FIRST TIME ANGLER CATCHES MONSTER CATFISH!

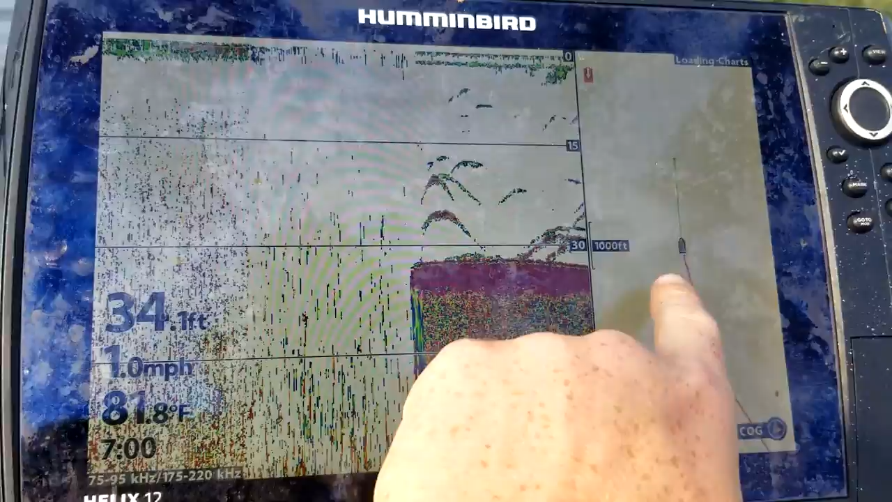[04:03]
On screen: depth 34.1 ft, water 81.8°F, speed 1.0 mph
And they'll like to spawn back in these big, giant, shallow bays and stuff.
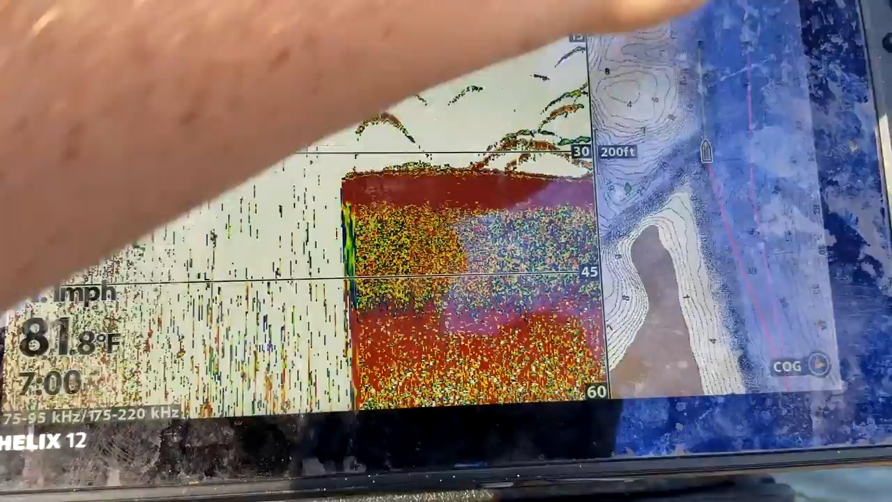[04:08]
So, we're going to position ourselves at the mouth of it where it comes into the main channel to try to pick off the ones that have come off the spawn and are staging up in the main channel.
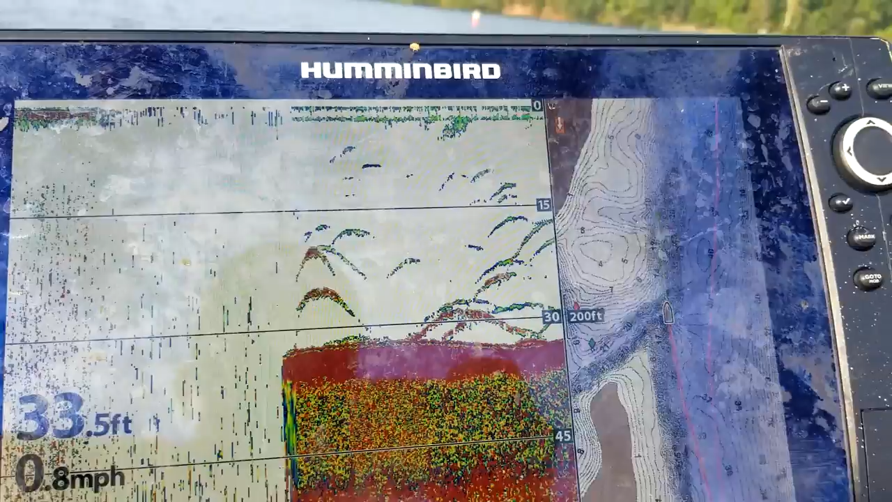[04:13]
On screen: depth 33.5 ft, speed 0.8 mph
Or active fish that are in the main channel are going to move back there to feed in the evening.
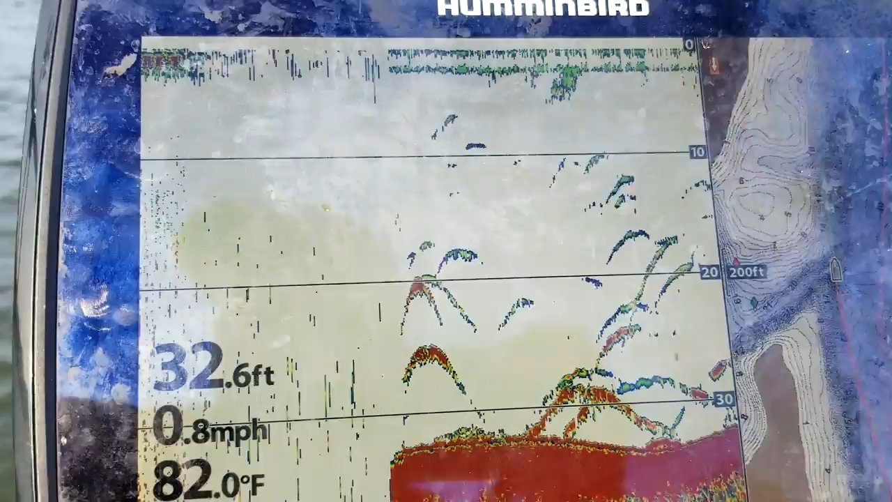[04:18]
On screen: depth 32.6 ft, water 82.0°F, speed 0.8 mph
And we're basically going to anchor up here above where the creek dumps in right there.
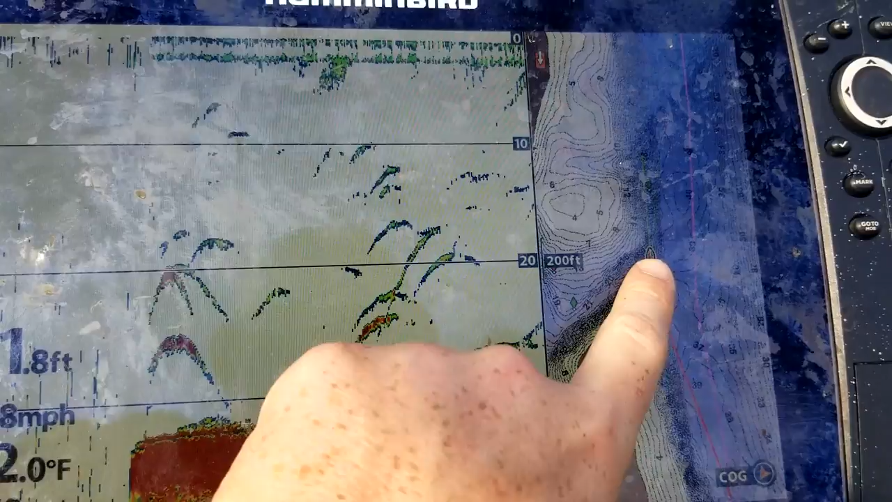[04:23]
And then we're going to cast our baits down here and around it to pick them up.